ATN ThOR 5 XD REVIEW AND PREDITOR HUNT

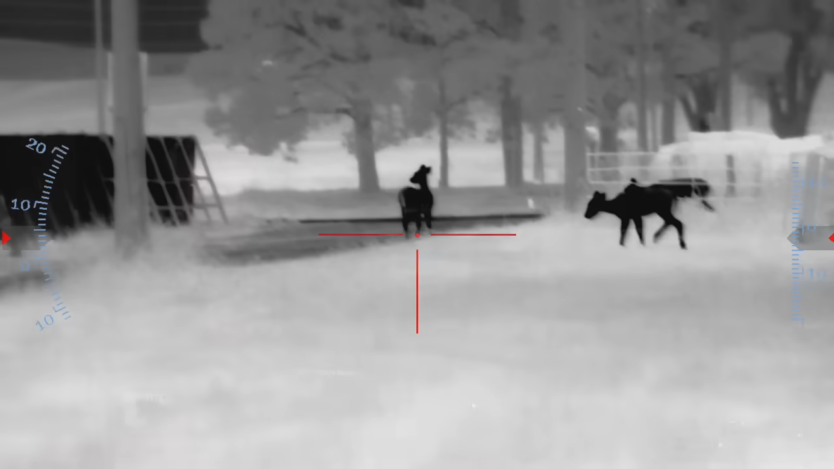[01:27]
wide range of animals deer coyotes and raccoons
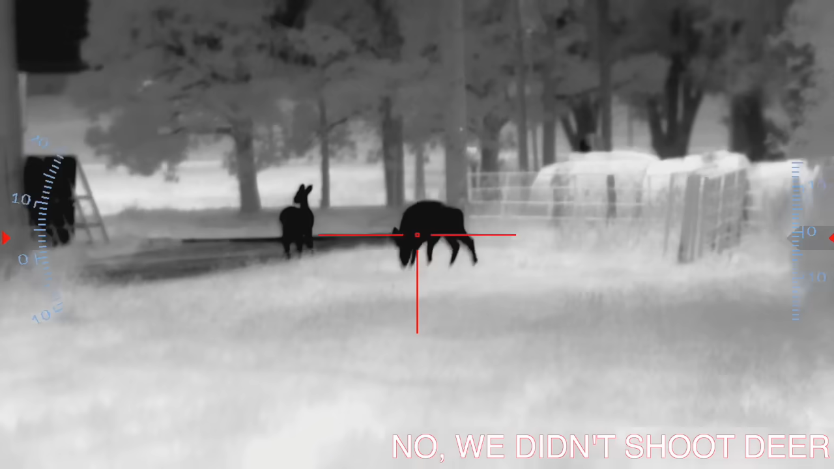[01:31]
so if you don't want to see those predators get shot
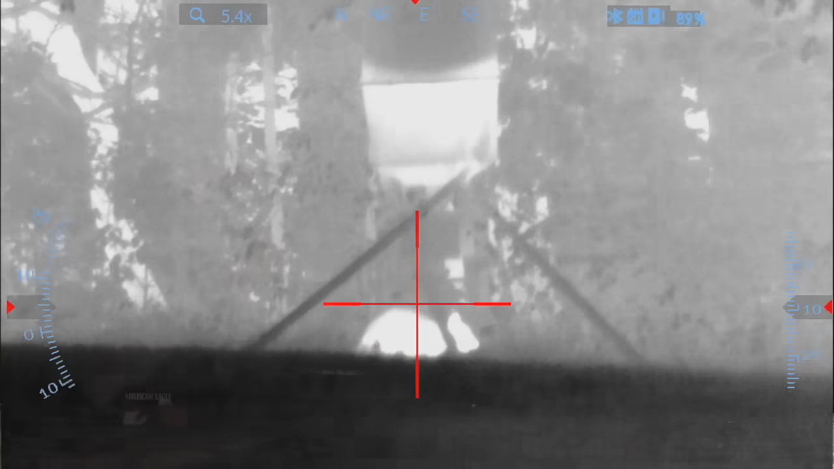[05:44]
really good feature another feature that this has it records in hd you can also take pictures it takes a little
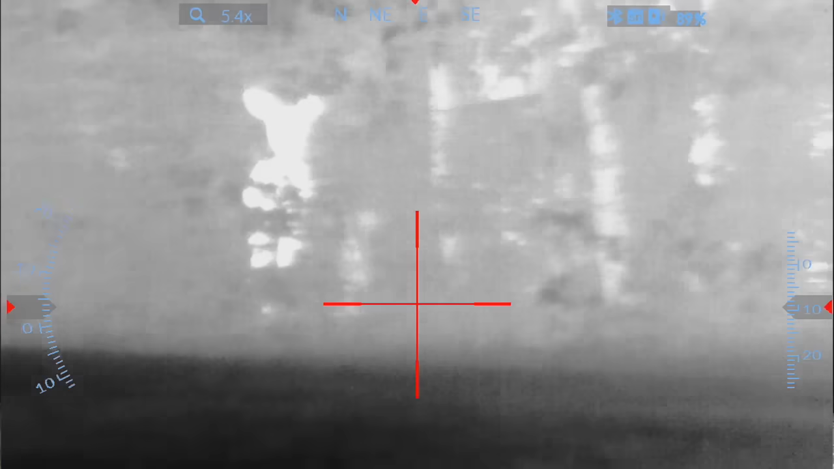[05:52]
micro sd card right here and a class c charger will
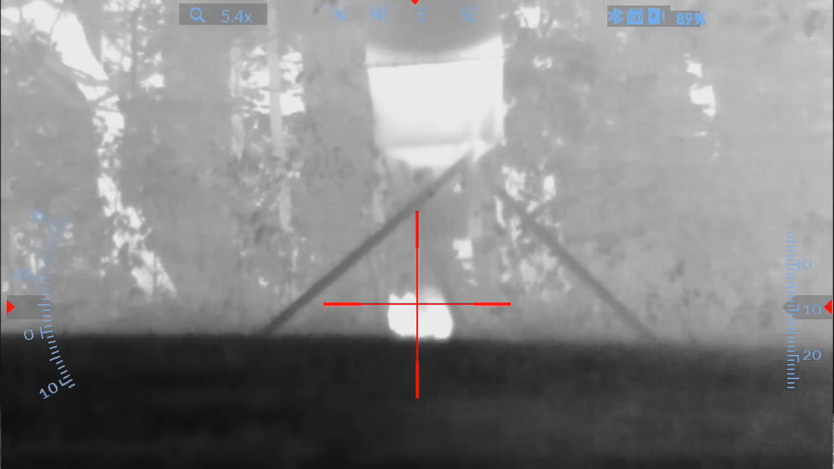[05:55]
charge it up now they boast that this thermal will last
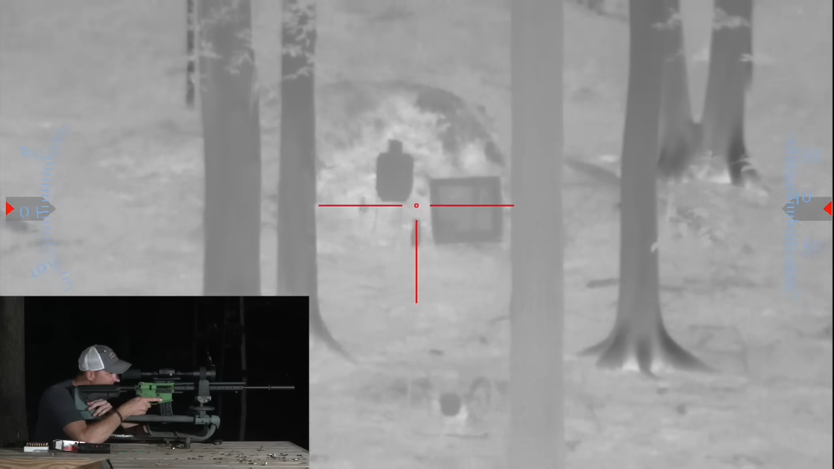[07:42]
you are seeing exactly what i see now i think the reticle on this is called their atn reticle and i want to hit i don't know if this will show up in the screen or not but i want to hit my range finder right here and it basically says that it is 89 yards so basically 90 yards from my berm and there is that four inch plate so i'm going to zoom in you're going to see me zoom in right now i'm at five point four six point three
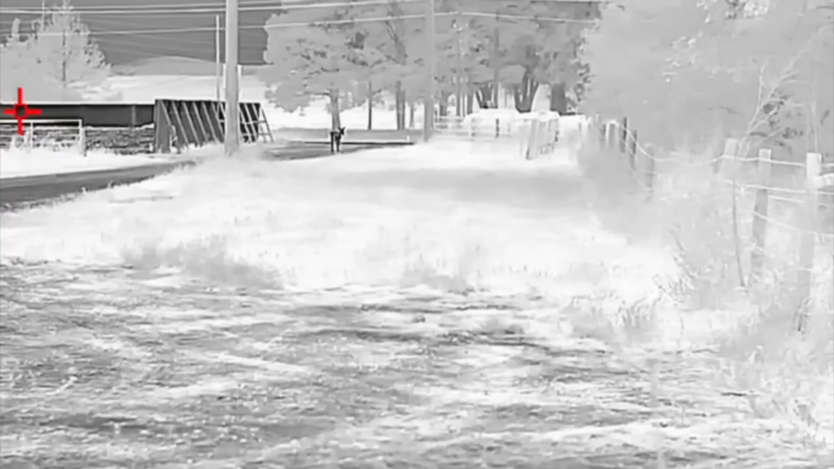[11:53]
13 and what this is is a handheld thermal and if you've ever done any kind of thermal hunting
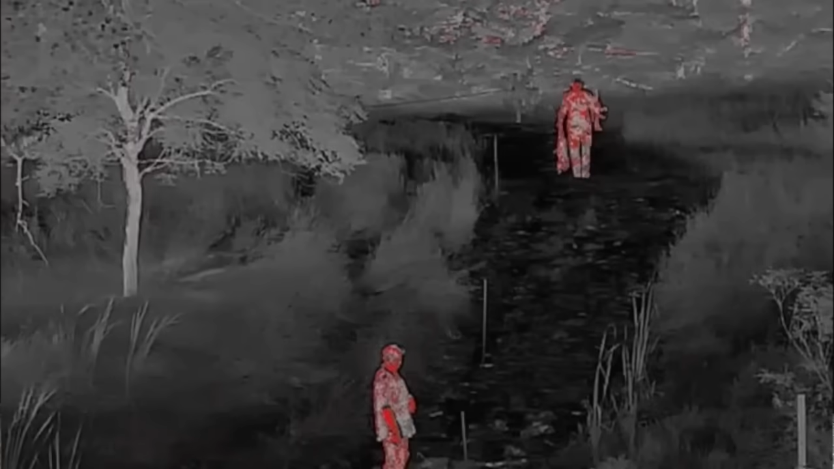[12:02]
behind this rifle looking and scanning and scanning and scanning that will wear you out over a period of time so
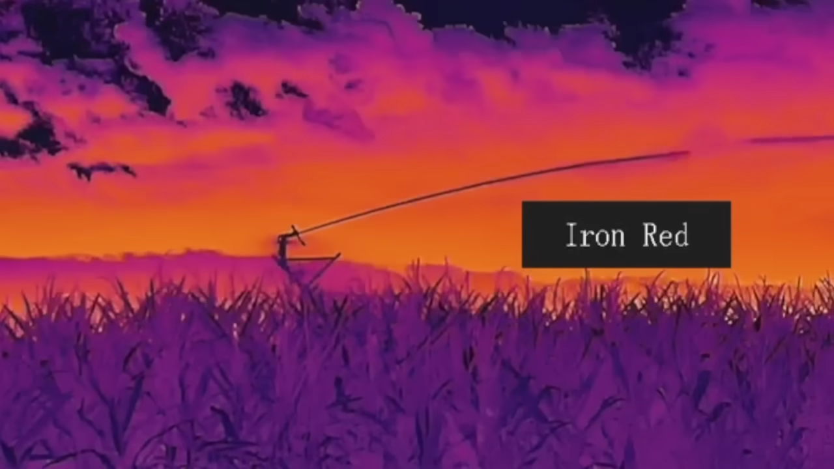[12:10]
atn sent me this handheld thermal
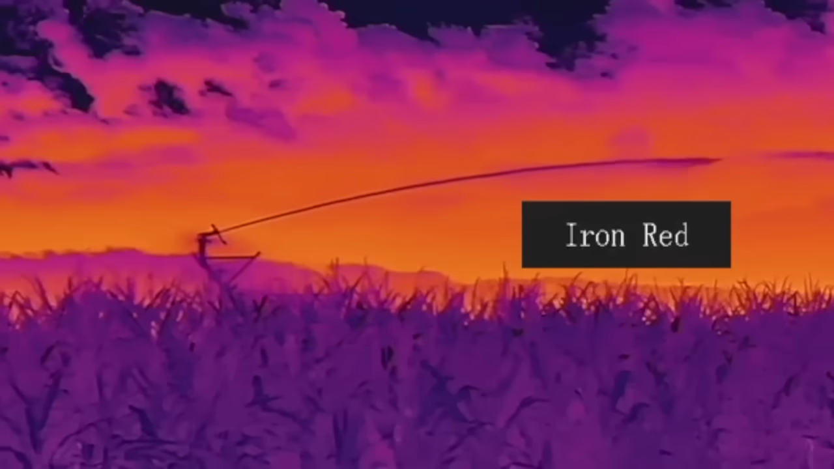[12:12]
to use and the footage that you actually get out of this thermal handheld is
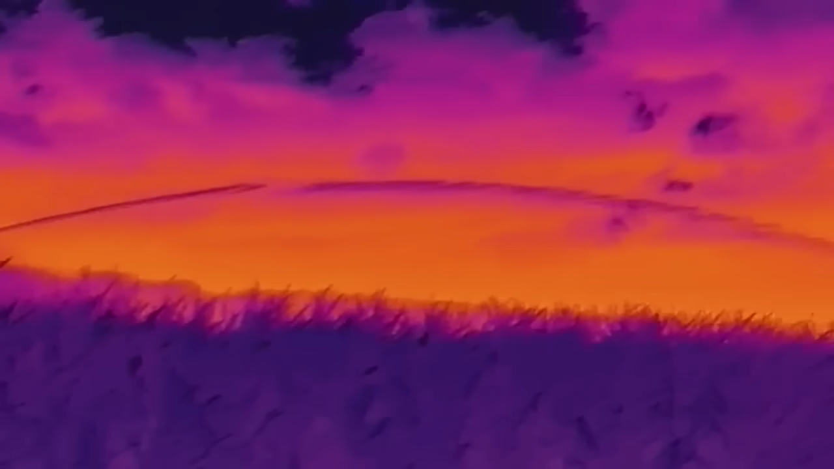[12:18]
pretty incredible now the resolution on it's 640 so it's half the resolution of this bad boy but
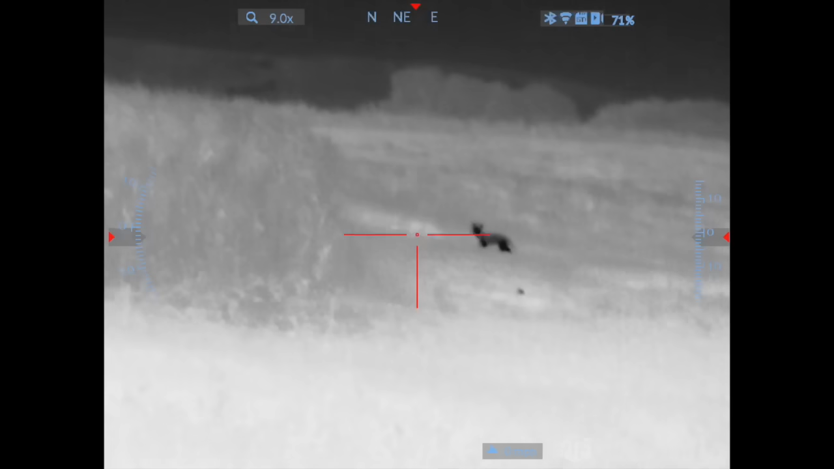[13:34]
he's about to go in the corn though you want me to shoot him
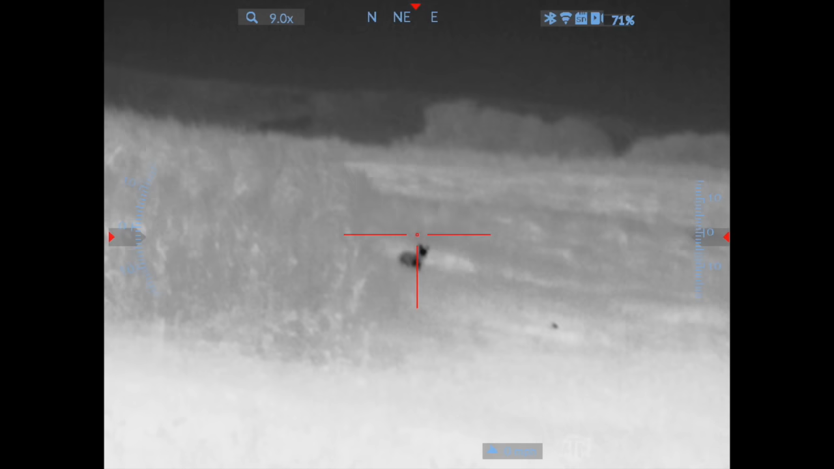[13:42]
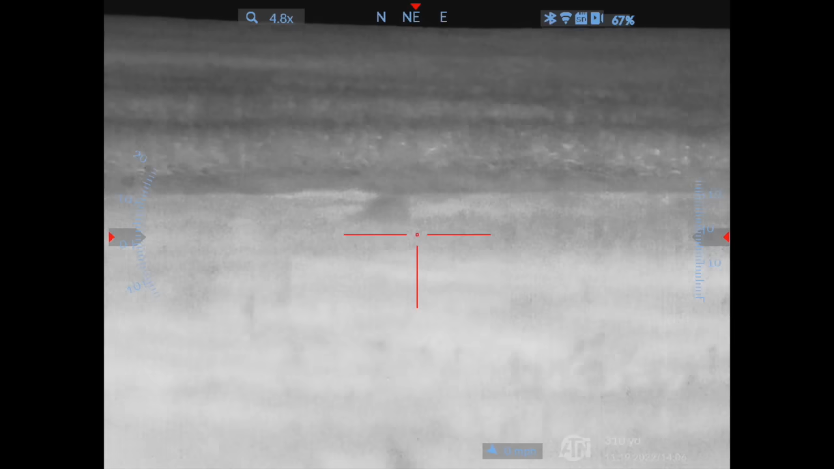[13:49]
there he is there he is how far is he 201 ready
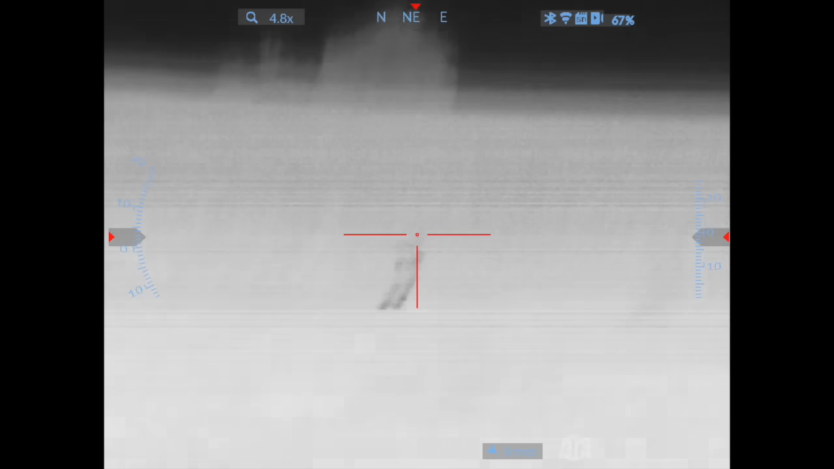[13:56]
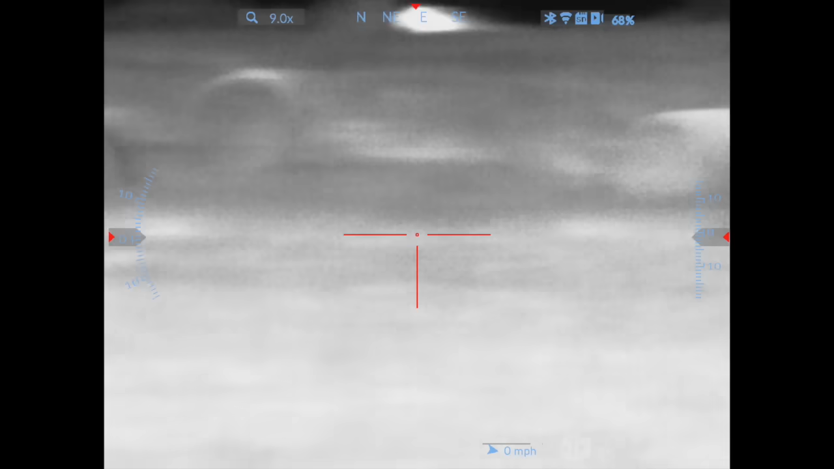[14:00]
yep no keep looking right in front of us right here yep yep yep got
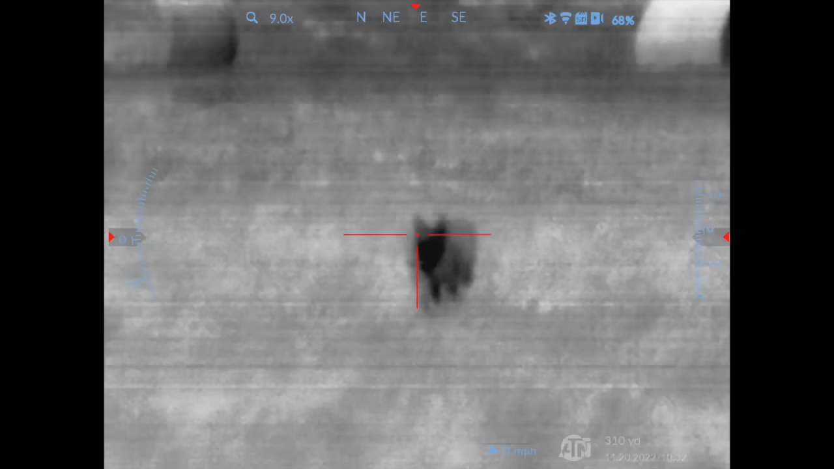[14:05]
him
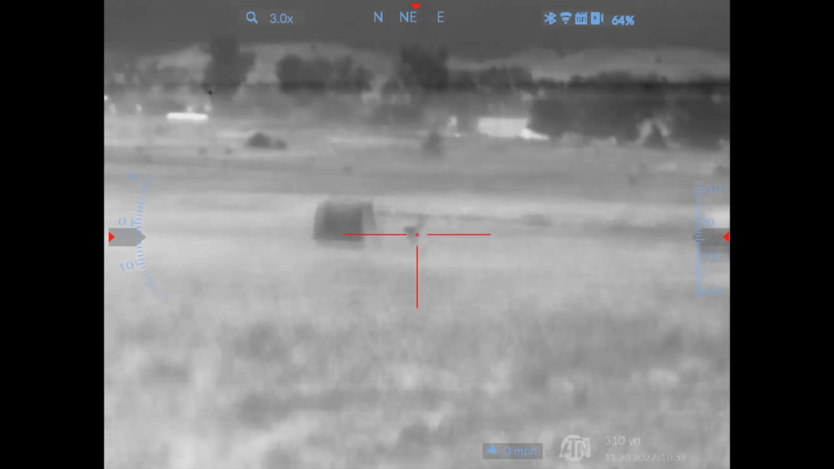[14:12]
150 download okay i'll see him ready okay
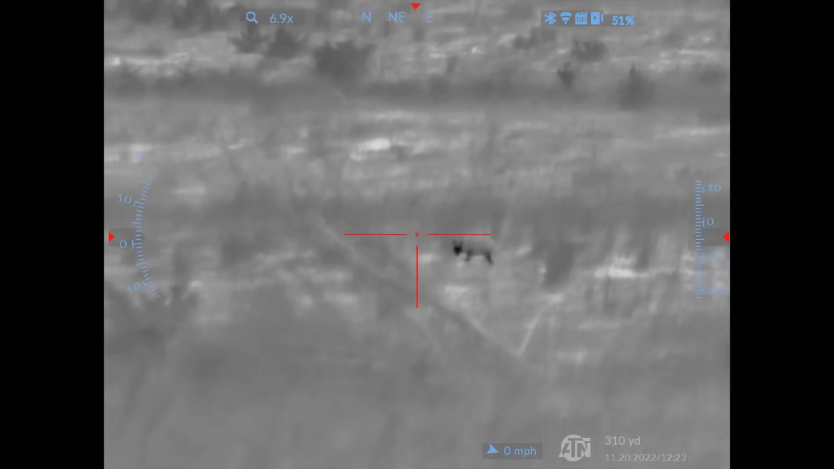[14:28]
i'll get him i'll get him here 147 thank you